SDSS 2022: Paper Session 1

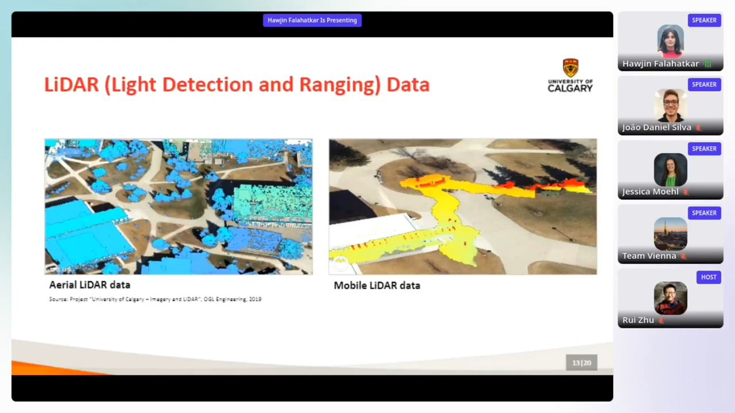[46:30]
and actually it shows a part of our collected lidar data using iphone 13 pro max lidar scanner street scale features like benches street light footprints and bullards are observable as a disadvantage of lidar data it contains less semantic information compared with imagery however deep learning techniques fortunately allow the extraction of semantic information from lidar data uh semantic segmentation technique seems more relevant to our research goal among all deep learning techniques that are available
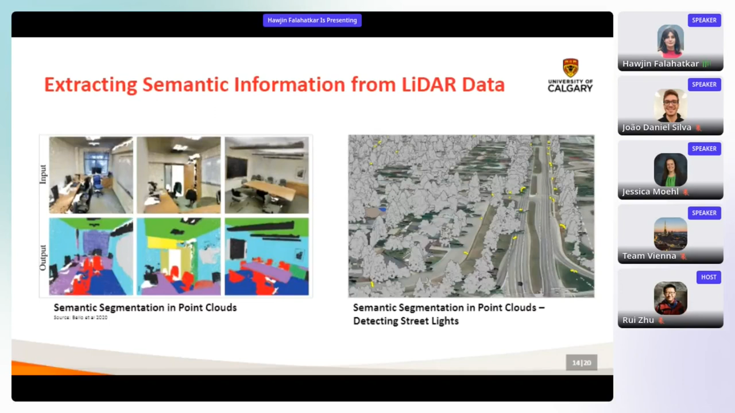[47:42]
uh in our research as you can see here using semantic segmentation models each point of lidar data can be assigned to a street scale accessible feature class like a street light as you can see in this picture as an urban designer and geography experts rather than professional programmers